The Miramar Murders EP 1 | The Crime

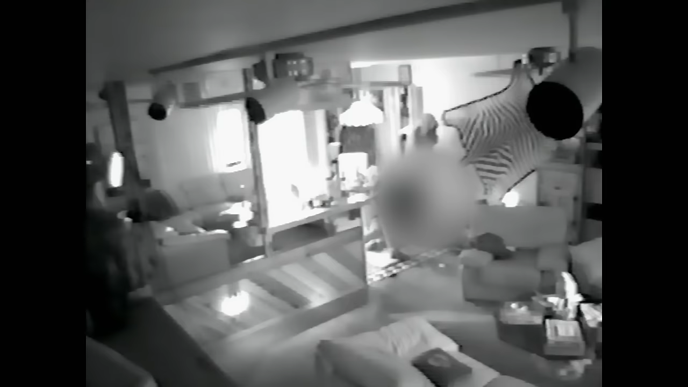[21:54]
So I got to watch two men blow a hole through the back of her head. And it was not instant.